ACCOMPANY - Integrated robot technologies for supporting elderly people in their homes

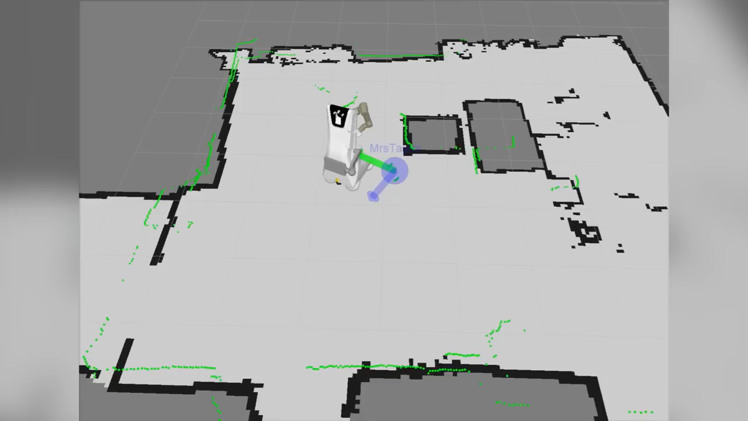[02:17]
At the door, the robot leaves space for it to open. The robot utilizes its object recognition capabilities to recognize the flowers that Richard has brought.
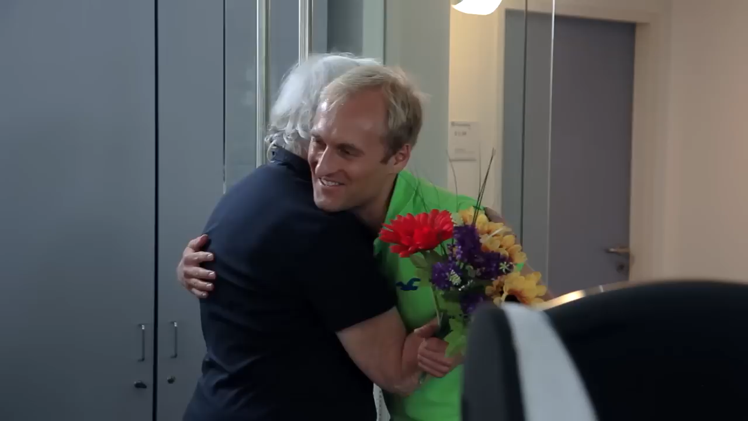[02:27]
By observing the two persons' movements via a skeleton tracking algorithm, the robot can infer that Mrs.
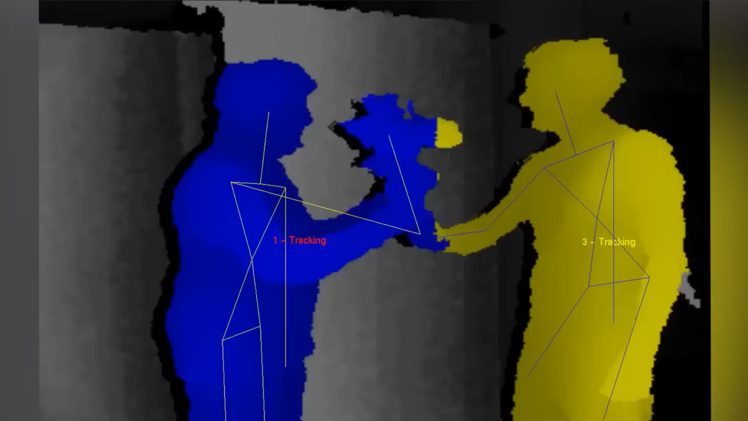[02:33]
Taylor is currently receiving flowers. The robot furthermore knows that flowers need water and hence suggests getting a vase first.
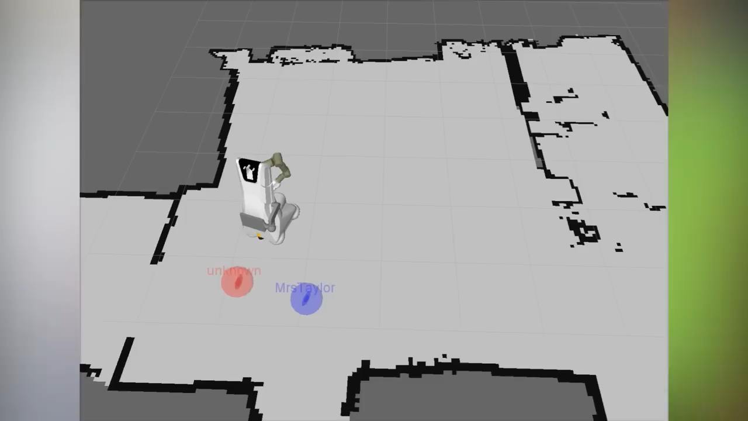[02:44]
Moreover, since he's well known to the robot, the visitor can be identified as Richard, Mrs. Taylor's grandson.